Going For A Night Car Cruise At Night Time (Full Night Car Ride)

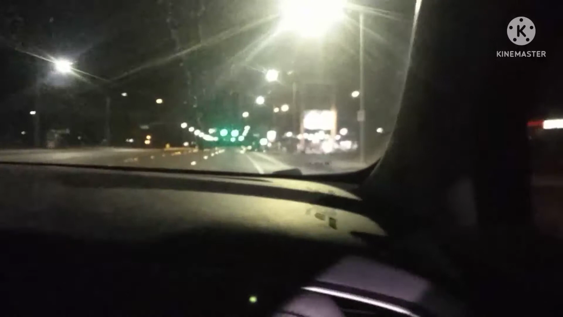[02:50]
All right, gonna make sure the windows rolled up so the the phone doesn't fly out All right, there we go All right, there we go. Okay, let me just sneak snap, sneak snap Okay, there we go. That's better Oh, the gas prices went high. Dang Gas prices went high I can tell you that All right, now let's enjoy the car ride, folks Let's enjoy the ride Post